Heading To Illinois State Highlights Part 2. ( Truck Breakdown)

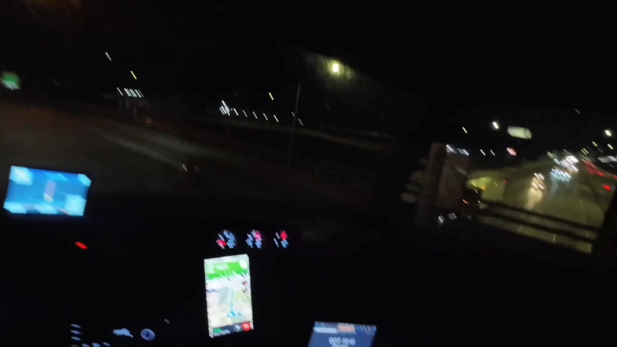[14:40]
Um, let's see what this small town has. In store for us.
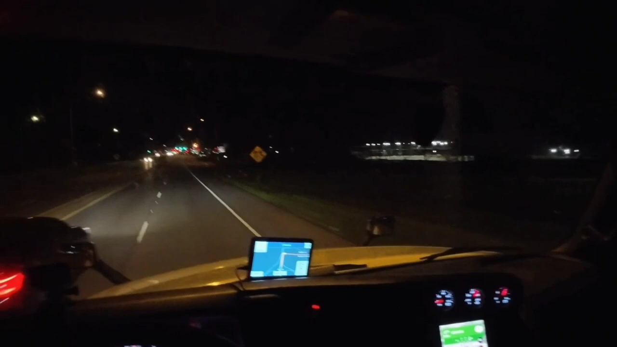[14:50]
Uh, we, uh, about a mile away from the receiver. Are we taking on this white lane?
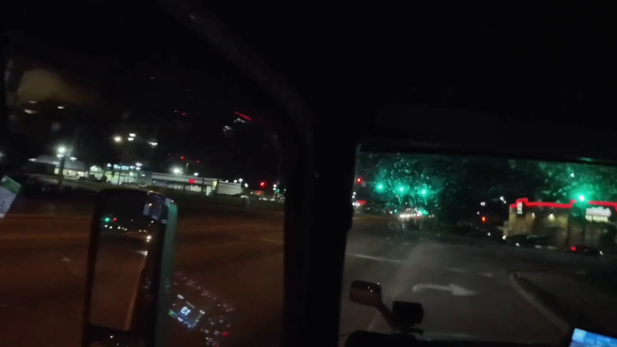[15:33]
come out and get me some to eat if i'm starving for the night you guys check this store out it's called um potillos it's gotta be mexican west orange and i've never had that before and it's less than a mile away from me so i might walk up i
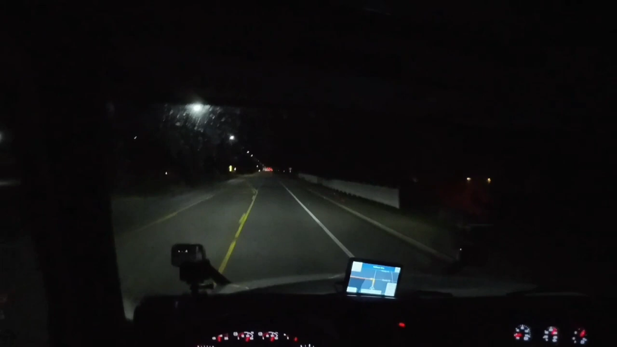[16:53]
all right at the stop sign we wanna make a left so let me check on google map where exactly i'm going okay we are going to this